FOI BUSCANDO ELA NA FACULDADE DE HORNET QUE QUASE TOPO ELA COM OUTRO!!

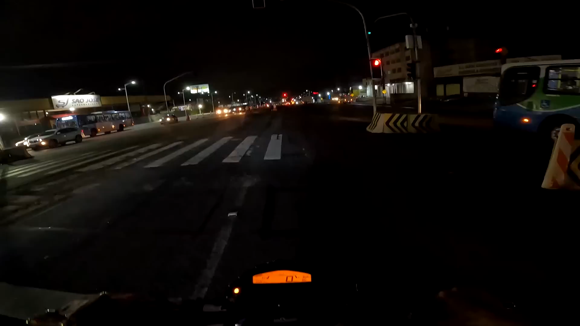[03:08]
Vou comprar alguma coisa pra ele, tá com fome, diz ele. Tô com um cartão aqui, vou comprar na conveniência. E é isso, galera, quando eu estiver chegando lá pra pegar minha amiga, eu volto. Galera, eu só não posso esquecer de comprar alguma coisa pra ele comer, né? Pô, vou voltar agora, vou comprar alguma coisa ali. Se eu ver ele, eu vou dar ele.
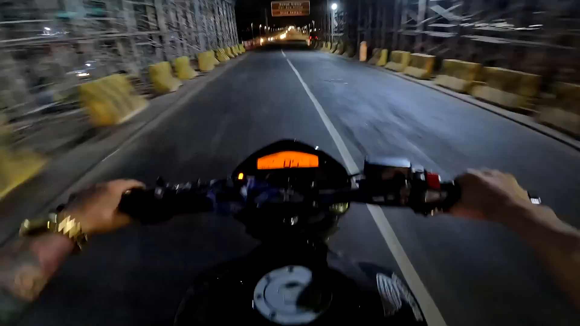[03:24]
Dizer que tá com fome e não quer dinheiro. Então ele tá com fome mesmo, né? Isso quebra o coração da gente. O cara realmente tá querendo comida, mano. Vambora! Ih, caralho! Esse capacete aqui tá tenso, ó. Não dá pra correr, não.
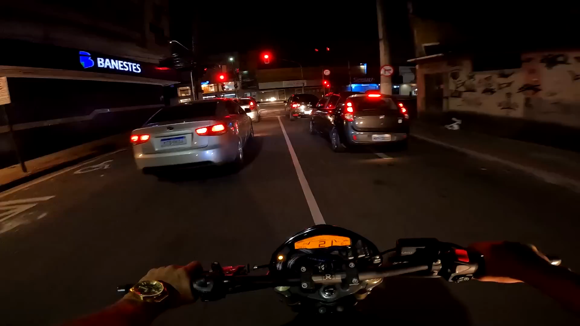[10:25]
Aí é foda, hein? Vão que eu vou ver se eu acho algum lugar pra comprar.
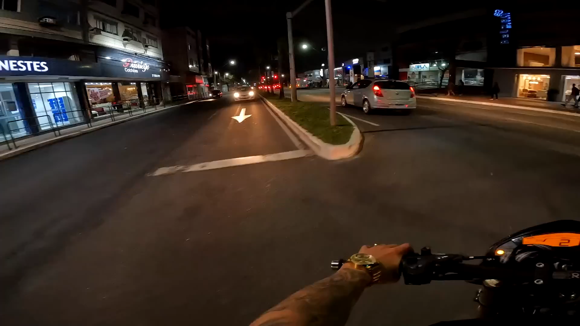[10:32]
É do lado de cá, o foda é esse, mano. Mas vai dar certo, qualquer coisa eu encosto, sei lá, eu faço a rotatória.
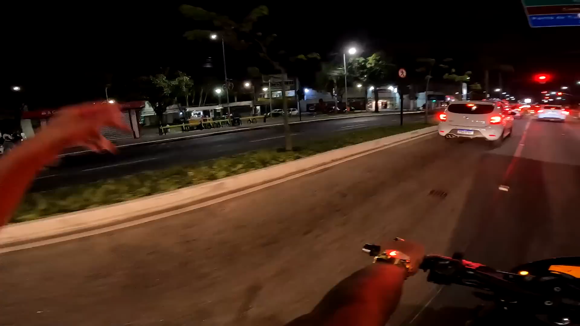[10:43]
Vamos lá mesmo, na conveniência, comprar um salgado, alguma coisa, tá ligado? Se tiver, né?
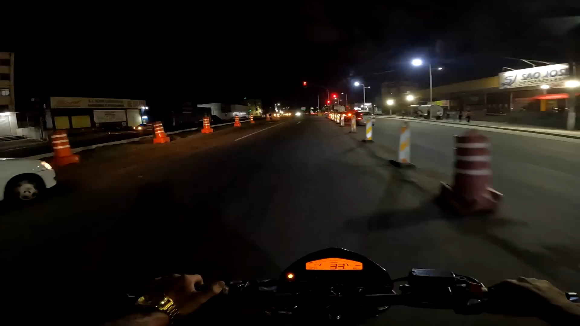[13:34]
Ah, eu acho que ele não tá aí mais não, velho. Meteu o pé. Será, cara? Não tem ninguém no semáforo lá, não? Sei se ele vai... Não.
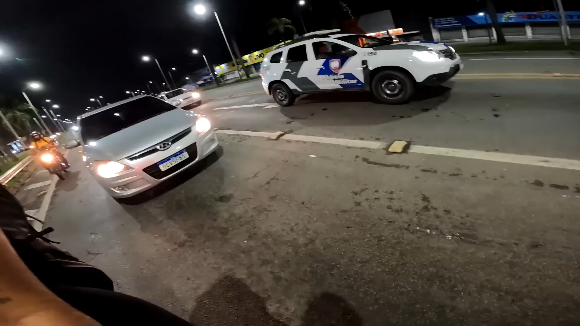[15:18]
Foi triste. ia ganhar o salgado, refrigerantezinho.
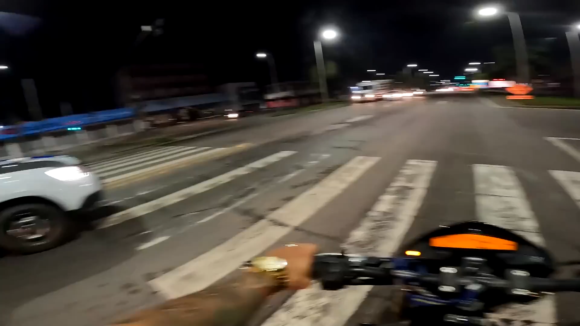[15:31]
Mas infelizmente ele meteu o pé. Olha os homens do lado de nós, Ana Júlia. Qualquer coisa você pisca pro policial aí pra ele não dar a multa pra nós. Aí, ó. Manda beijinho.